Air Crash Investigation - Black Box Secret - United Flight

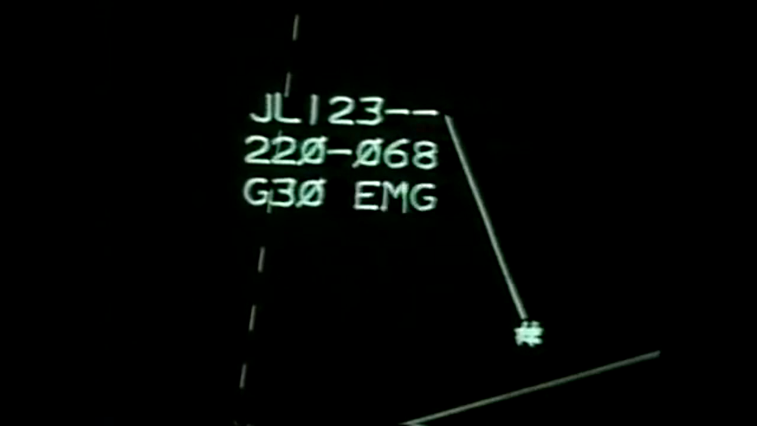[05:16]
an emergency signal began to flash alongside the plane's image on the screen. Tokyo, Japan Air 123, request from immediate trouble.